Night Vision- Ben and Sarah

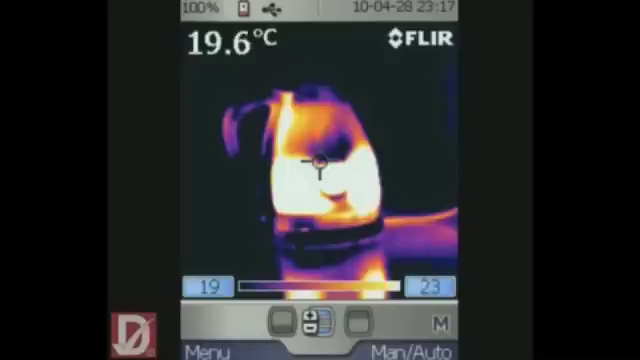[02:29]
On screen: spot 19.6°C
eyes are detectors and represent the world as we see as colors but our eyes only detect a very small part of the electromagnetic spectrum known as visible light or radiation there are however other wavelengths or parts of the
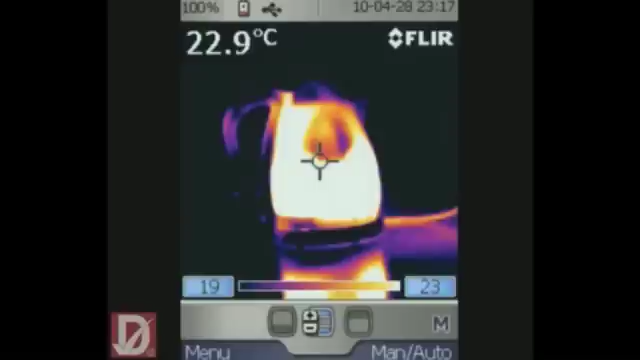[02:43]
On screen: spot 22.9°C
spectrum that are invisible to our eyes such as infrared thermal imaging is the ability to see and capture
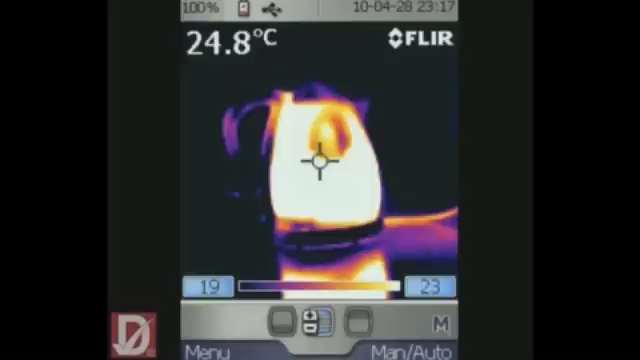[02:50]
On screen: spot 24.8°C
radiation from the infrared infrared light spectrum thermal imaging cameras are specifically designed to see and capture infrared radiation waves and display them as a visual image on a screen when displayed temperature
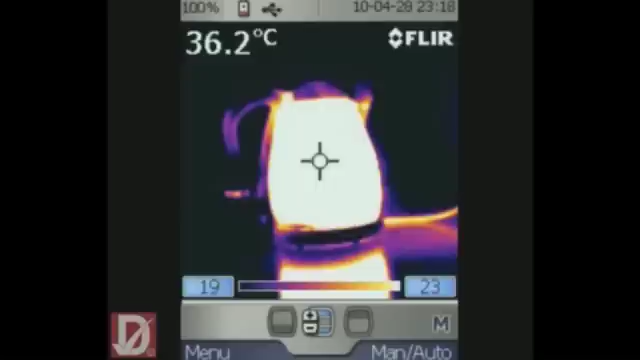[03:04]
On screen: spot 36.2°C
differences are visible as warm objects stand on against cooler objects or background black body radiation is the term that relates thermal imaging to quantum mechanics black body radiation is simply the changes in intensity and wavelength of light emitted as an object is heated so it absorbs all the external radiation so any light from the object is solely based on its temperature this relates to thermal imaging because in thermal imaging the upper portion of
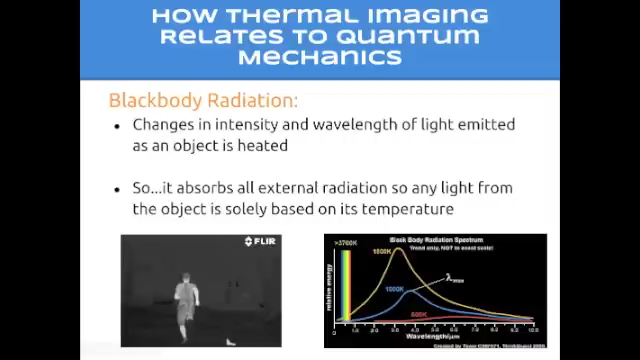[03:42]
the infrared light spectrum is also emitted as heat by objects instead of simply being reflected as light also similar to black body radiation in thermal imaging there are different colors depending on the intensity of the infrared emission